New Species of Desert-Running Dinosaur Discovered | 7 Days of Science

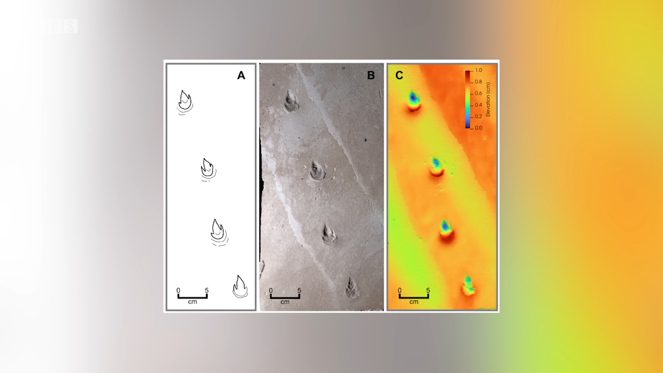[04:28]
potentially related to the noosaurs, types of abelosaurs. The footprints reveal quite an unusual foot anatomy for these little dinosaurs,
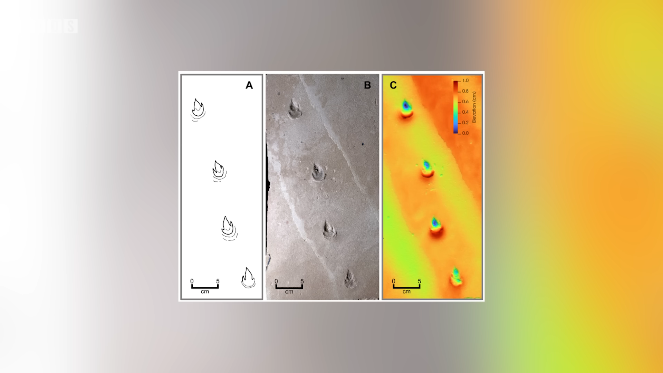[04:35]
with a very large middle toe,
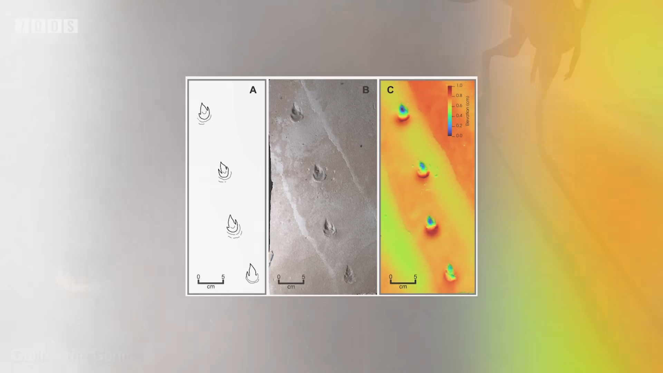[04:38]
digit 3, between the relatively reduced digits 2 and 4, which appear to have quite blade-like outlines.